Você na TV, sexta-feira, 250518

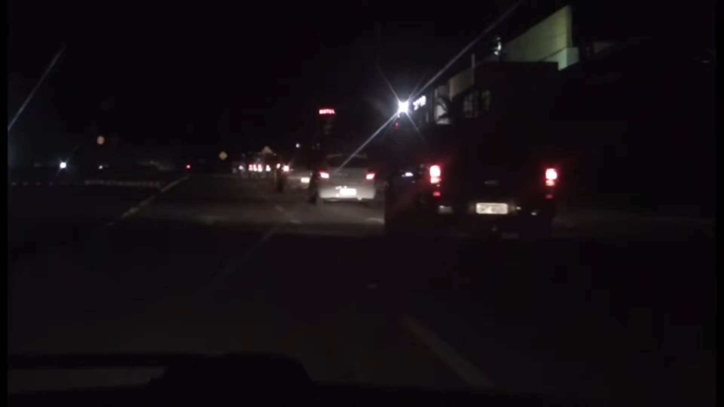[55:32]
foi Da avenida Maringá Até o ponto de bloqueio Dos caminhoneiros Na BR-364 Entre os